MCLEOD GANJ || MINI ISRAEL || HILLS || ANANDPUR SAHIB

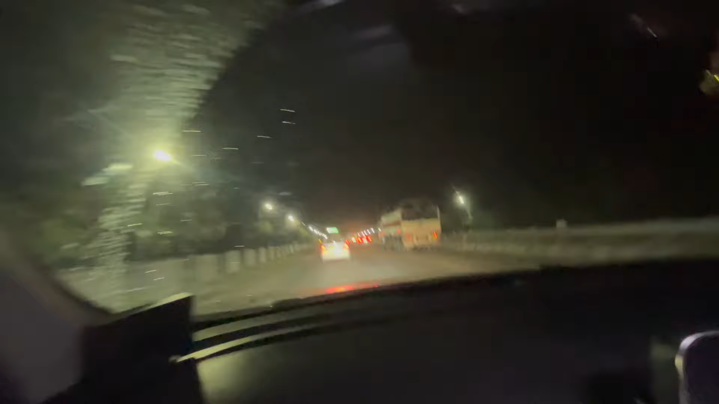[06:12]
बहुत बढ़िया वेदर हो गया है, देखो सामने इसके अब बिजली कट क्या है। लाइटनिंग हो रही है अमेजिंग, मतलब बहुत ही बढ़िया। गाइस फिलहाल ना बहुत ज्यादा मतलब एंजॉय करते हुए जा रहे थे, तो हमें
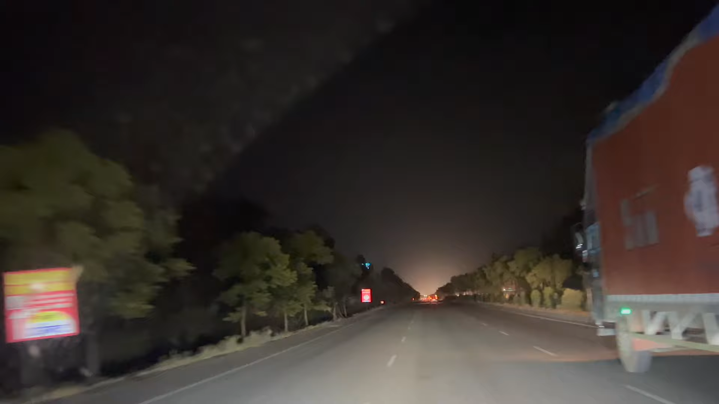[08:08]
गाइस, बारिश स्टार्ट हो गई है फुल पावर, हमारे जाते ही निकलती दिल्ली से देख रहे हैं भाई। हम अंबाला भी नहीं पहुंचे अभी, शाहबाद भी नहीं पहुंचे थोड़ा सा पहले, और बारिश क्या बारिश आ रही है।
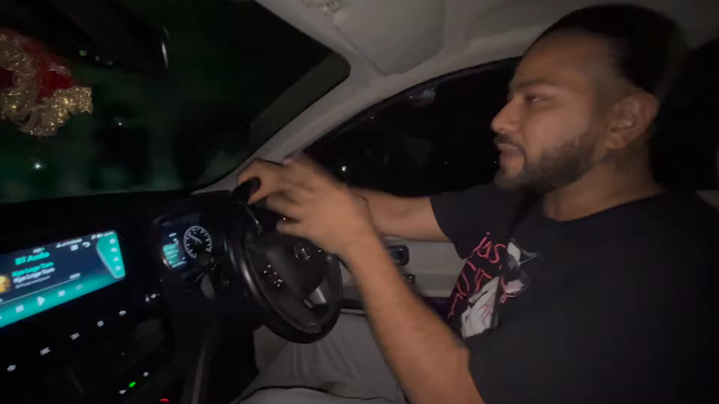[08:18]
वाला भी क्रॉस नहीं करा। मुझे लगा बहुत दूर आ गए शायद। भाई तू अपने हिसाब से तो काफी दूर आई है।
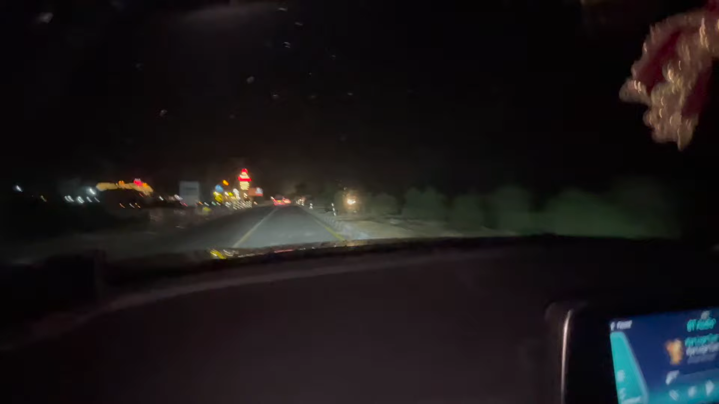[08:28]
हाँ मतलब मैं बहुत ज्यादा भाई एक्चुअली इंटरनेशनल ट्रैवल करता हूँ, लोकली जाता नहीं।
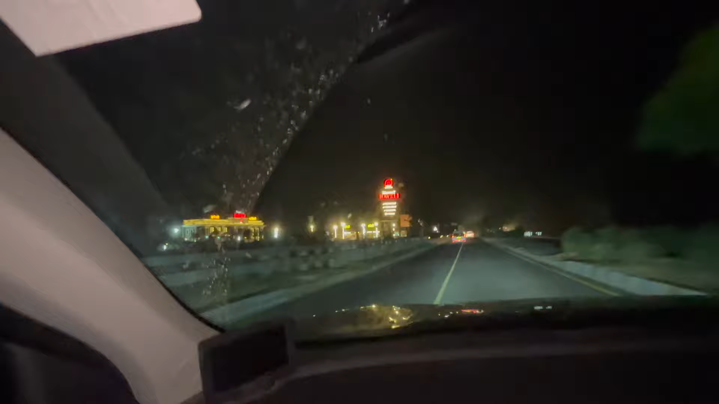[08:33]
हवेली आते हुए गाइस, यूजुअली यहाँ पे मैं हर वीकेंड आया जाता हूँ हवेली पे गाइस।